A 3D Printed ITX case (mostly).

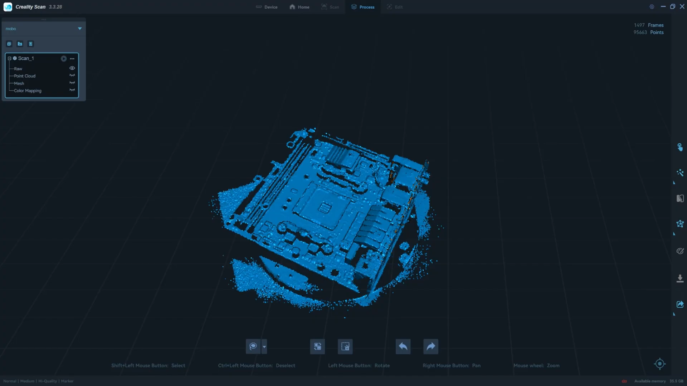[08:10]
that remained those are basically 3d scanning points which i scanned the motherboard